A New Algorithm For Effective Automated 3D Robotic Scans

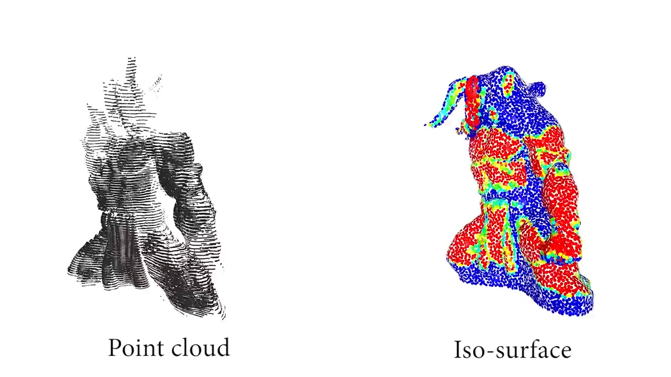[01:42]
We generate a confidence map for the isosurface derived from a screened Poisson equation where low values indicate low quality of the estimated isosurface.
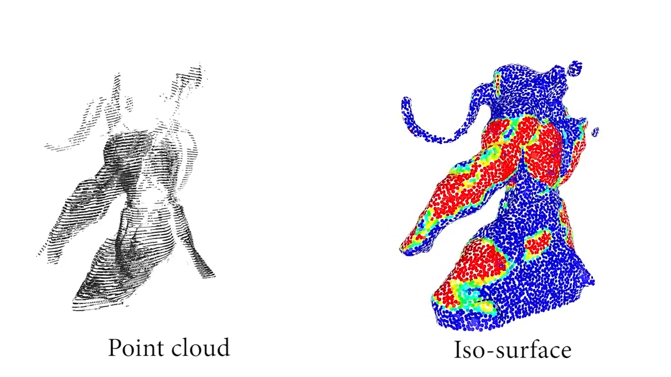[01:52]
We then build an ambient viewing field which suggests a set of next best views with 5 degrees of freedom for covering low confidence areas of the isosurface.
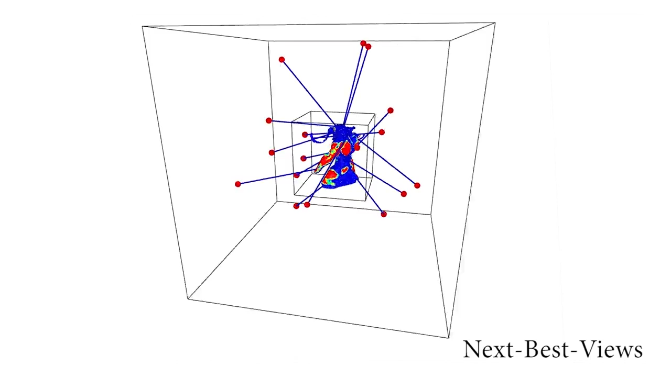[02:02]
We show that by positioning the scanner at the suggested viewpoints, the surface of the scanned object is progressively captured, recovering all details of the real object.
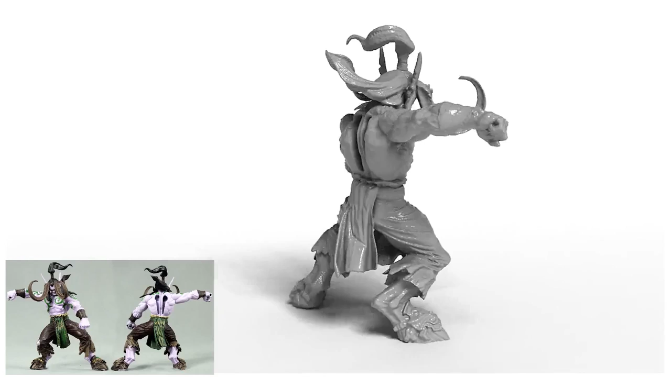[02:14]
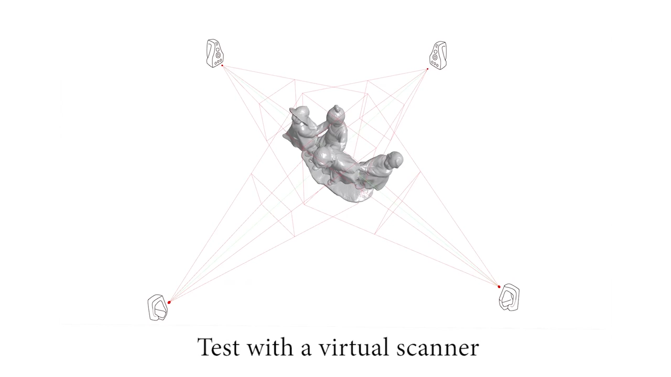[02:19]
We have also tested and evaluated our algorithm using a virtual scanner on a digital model with unknown shape.
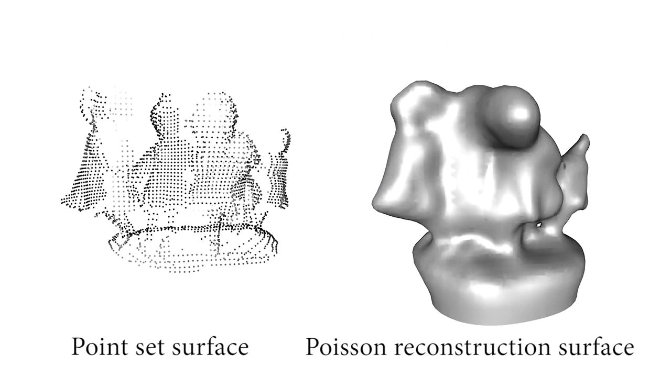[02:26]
Its geometry is rapidly recovered and the details are progressively refined as more and more virtual scans are performed autonomously.